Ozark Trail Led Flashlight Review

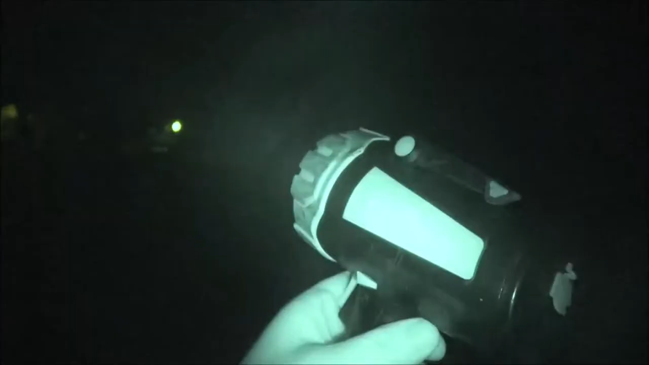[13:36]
okay so now i'm going to take you off of night vision all right now we're going to turn this on
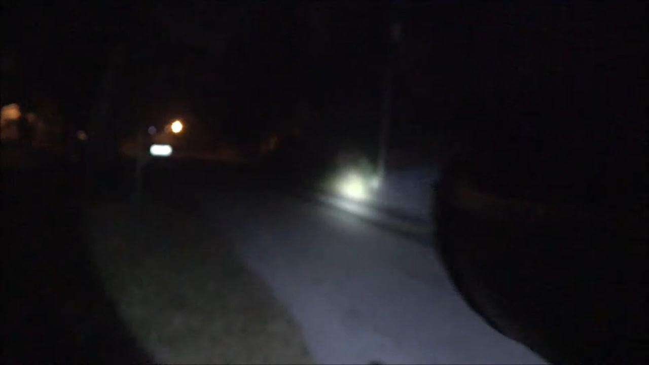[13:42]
let me back you up here just a little bit now that is shining way down the street there okay now like i said the little flashlight is only 160 lumens this is 300 all right but i can't adjust this in any way so now let's go get the ever ready okay
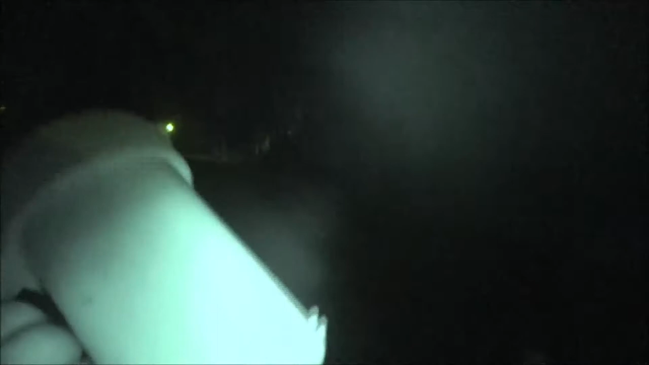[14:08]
again guys i have you on night vision just for a second to show you this is the ever ready flashlight okay now
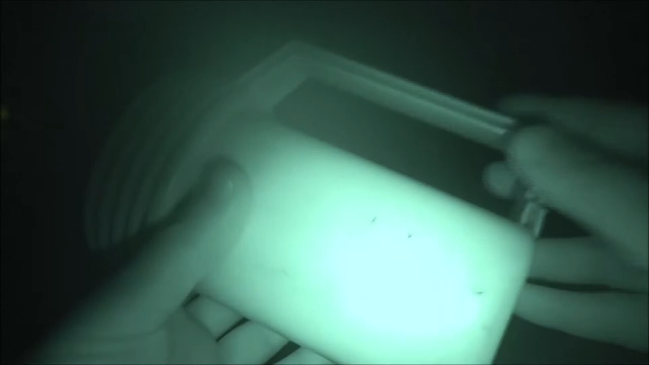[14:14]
let's go ahead and turn you off of night vision
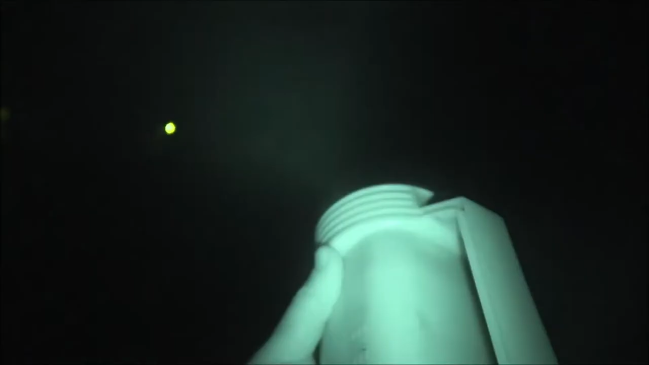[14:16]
okay ever ready you're up and there's this now it's not bad don't get me wrong it is not bad it does not shine down nowhere
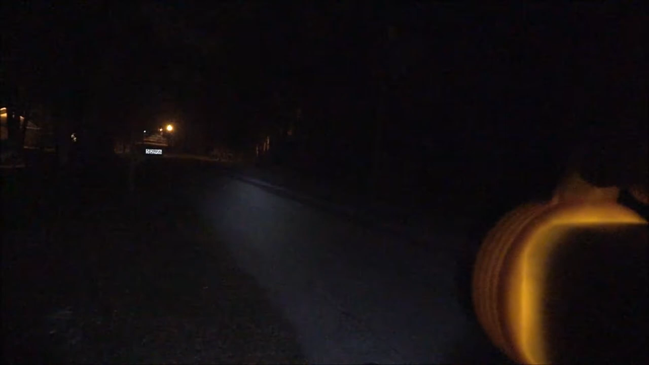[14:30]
near as far but it does shine down a good ways okay there's on the telephone pole all right so yeah it's a decent light for as cheap as it is but the batteries i mean come on they're huge and everything we're going to get to that too all right now let's shut this off and let's go with uh the little baby light and let's see how well it does and again night shot okay we
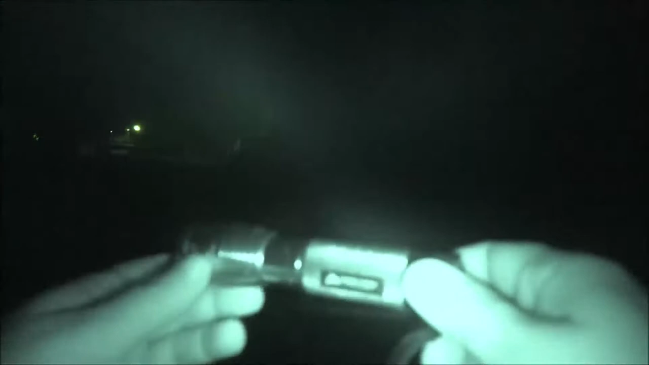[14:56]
have our well my little favorite light here okay so
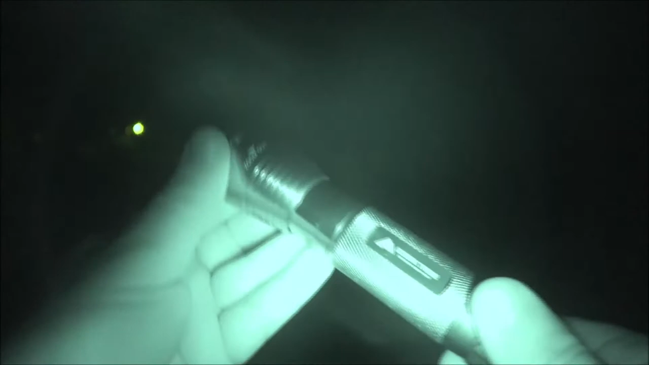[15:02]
let's get this turned on let me get you off of night vision here all right now let's turn this on